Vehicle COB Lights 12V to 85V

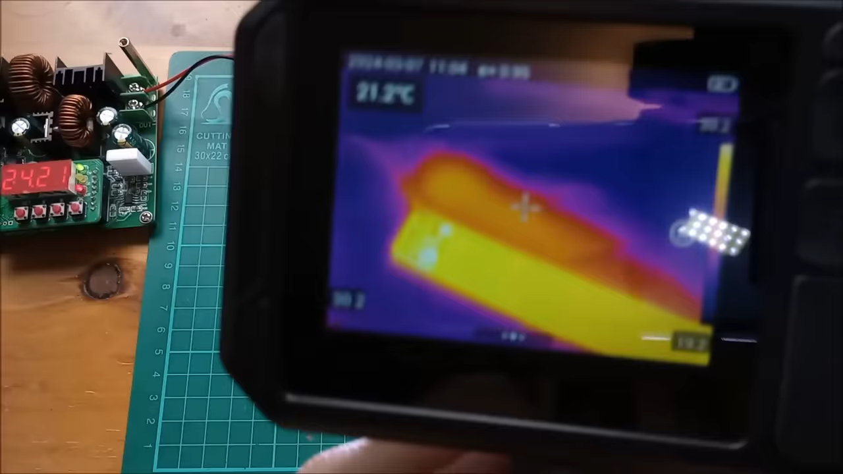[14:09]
On screen: spot 21.2°C
volts and we're still getting a hot spot on that inductor at about 48
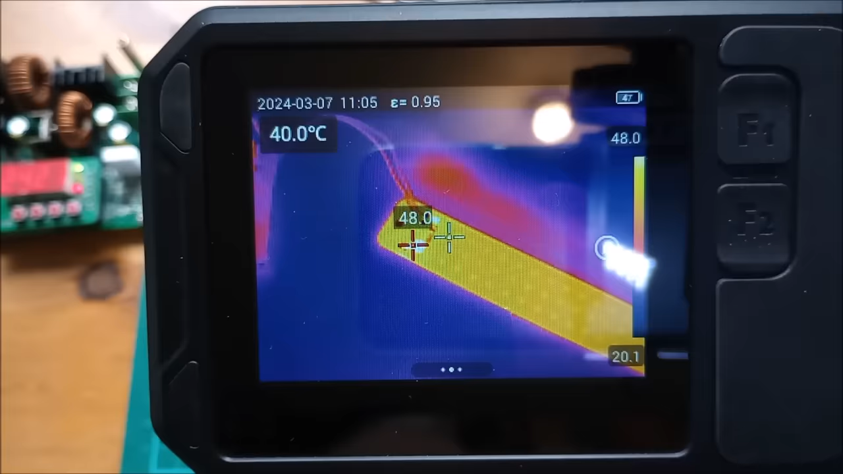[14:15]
On screen: spot 40.0°C
degrees c and the remainder of the strip is around about
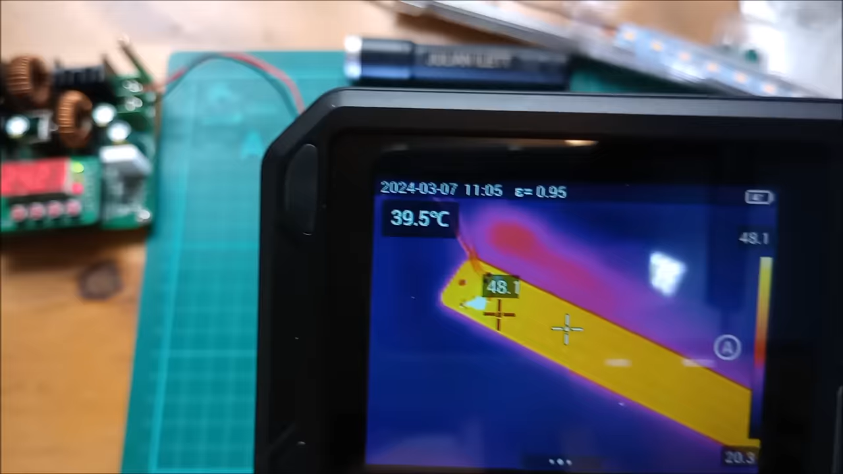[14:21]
On screen: spot 39.5°C
40 degrees c but i don't think these are any more efficient than these lights in terms of using a